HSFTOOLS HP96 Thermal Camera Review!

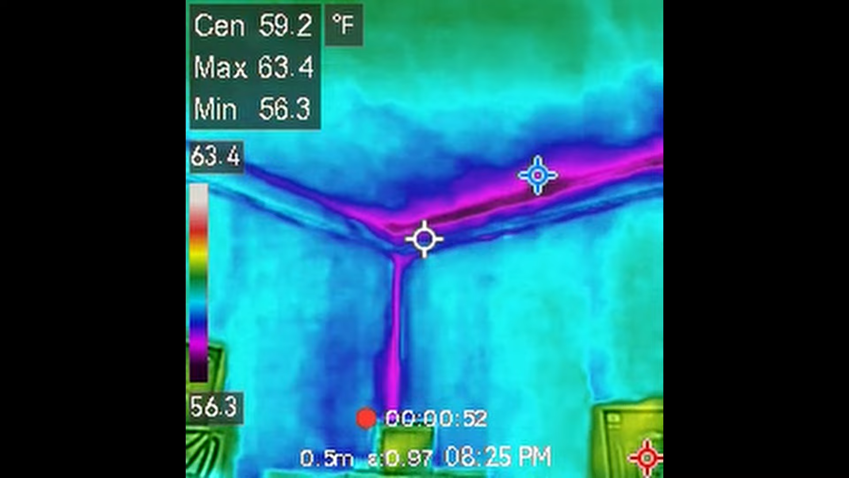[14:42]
On screen: max 63.4°F, min 56.3°F
up here you can see i've got some air leakage possibly there in the corners i can look at the back wall and i see a whole section right there you can see it's sort of pink uh that looks like i either missed the insulation behind there or
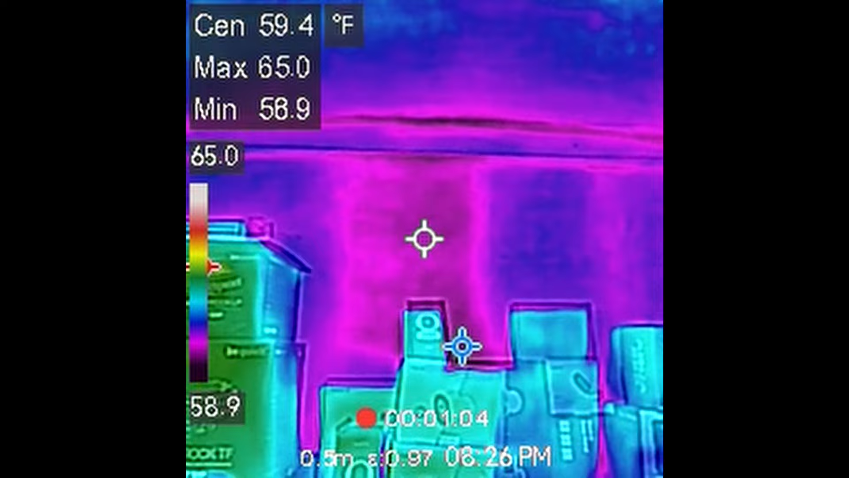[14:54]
it shifted down somehow but
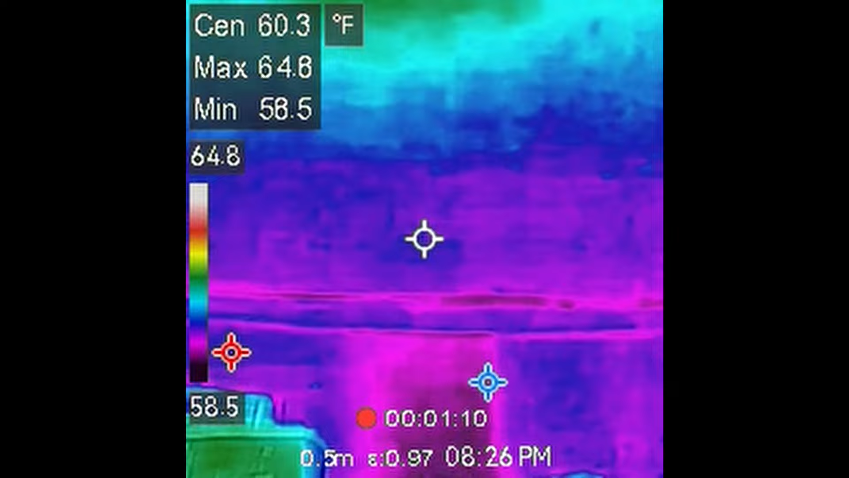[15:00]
On screen: spot 60.3°F, max 64.8°F, min 58.5°F
i'll have to investigate a little bit now that i now that i'm looking into this a little more
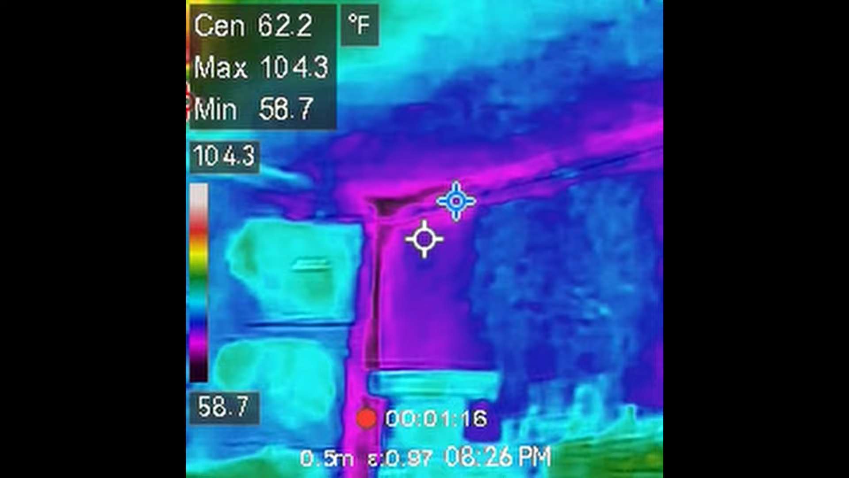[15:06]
On screen: max 104.3°F, min 58.7°F, scale top 104.3°F, scale bottom 58.7°F
now you may have noticed during some of the little video clips you would hear a clicking
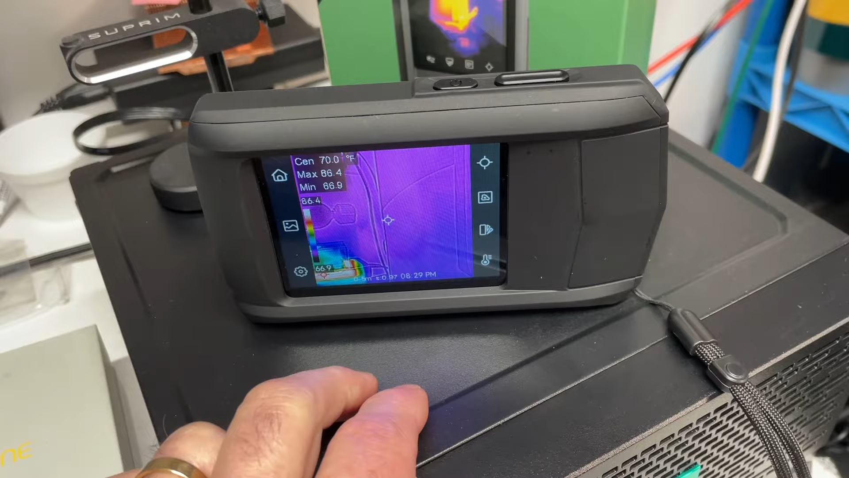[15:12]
On screen: max 86.4°F, min 66.9°F
sound and then the image would freeze momentarily or pause and then it sort of skips or picks back up and that is completely normal i looked into it i actually contacted the manufacturer to verify it but my older flir one camera here this one does the same thing and this is several years
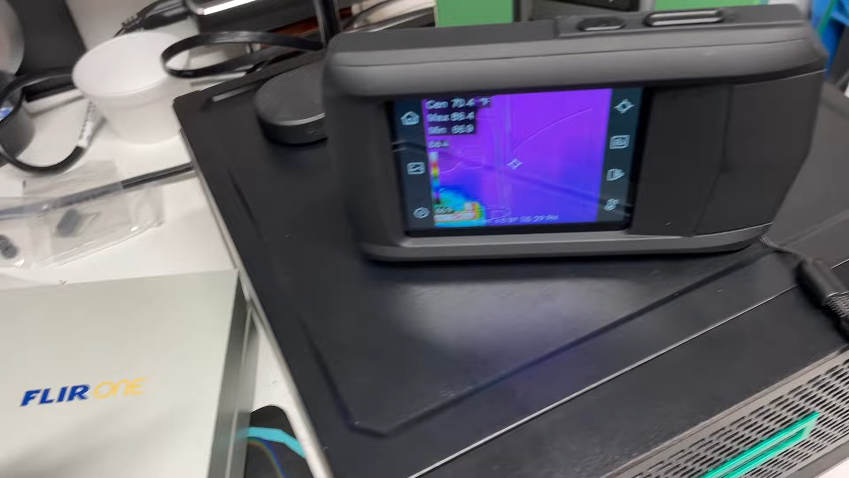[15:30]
old and this camera has a similar behavior so the manufactured response was
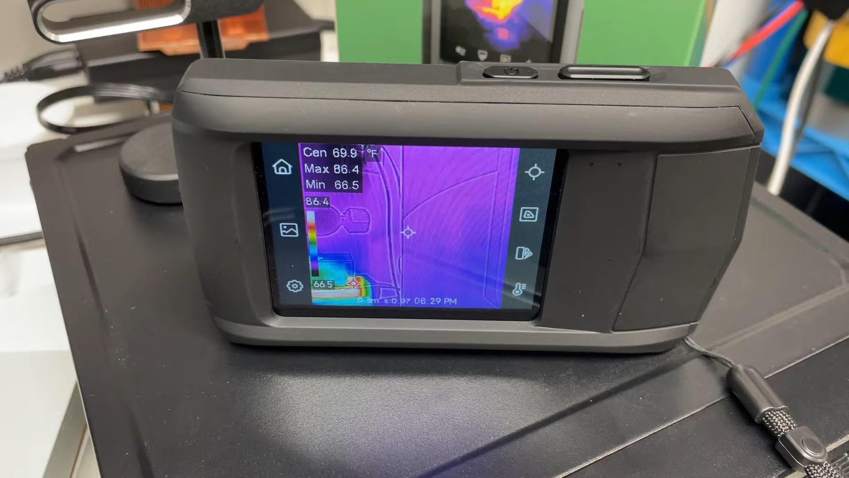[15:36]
On screen: spot 69.9°F, max 86.4°F, min 66.5°F
that your imager will periodically calibrate to optimize image quality and measurement accuracy in this process
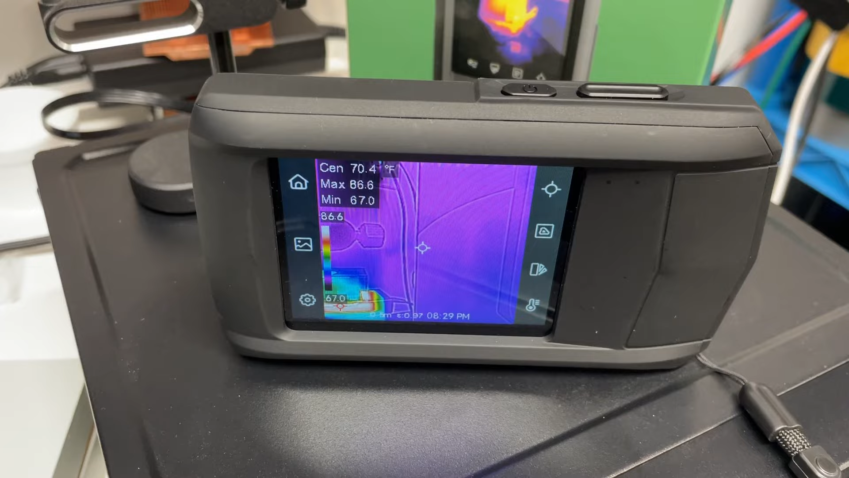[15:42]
the image will pause briefly and you will hear a click as the shutter moves in front of the detector the self calibration will be more frequent during startup or in extreme cold or hot environments this is normal operation to
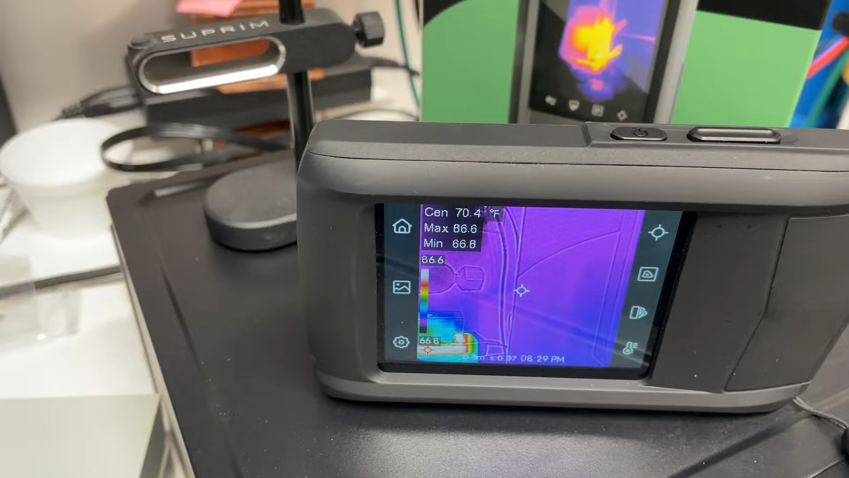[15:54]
ensure optimum performance so that makes sense and perfectly normal
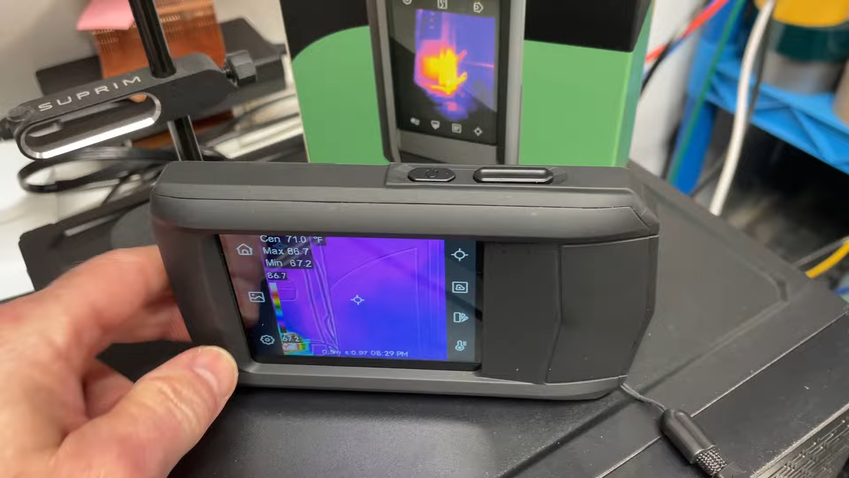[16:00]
and if you need to connect the camera to a tripod you
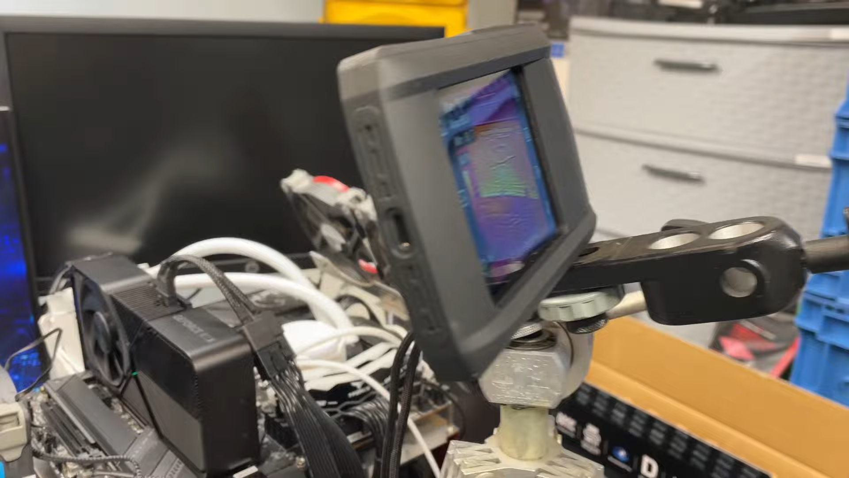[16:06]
can use the quarter 20 tapped hole in the bottom of the camera this here is the quarter 20 screw
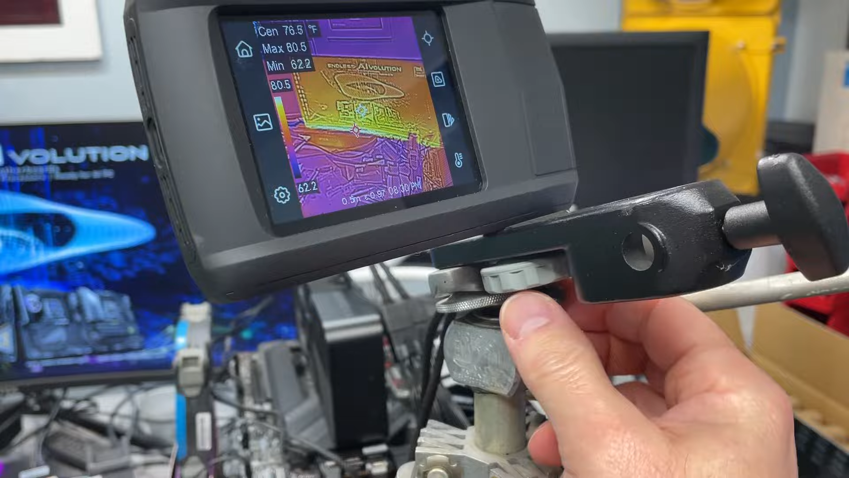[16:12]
that is pretty standard on tripods to mount cameras
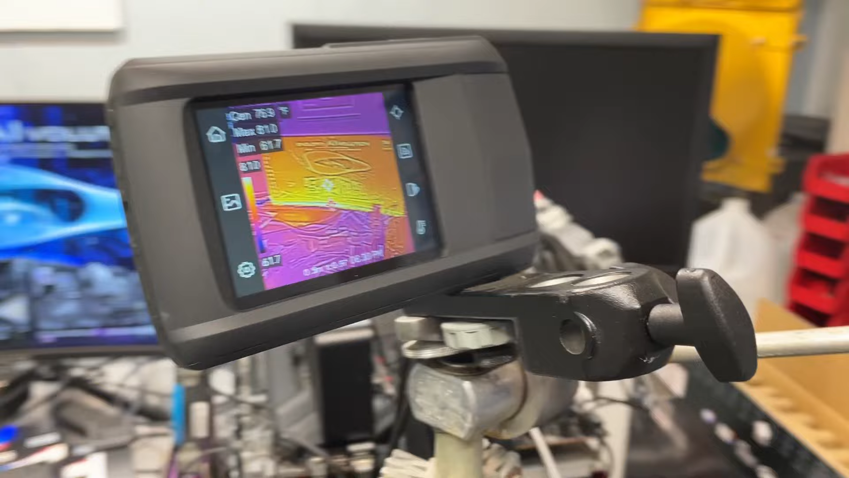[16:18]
and that's what it looks like and now we can check out the hsftools website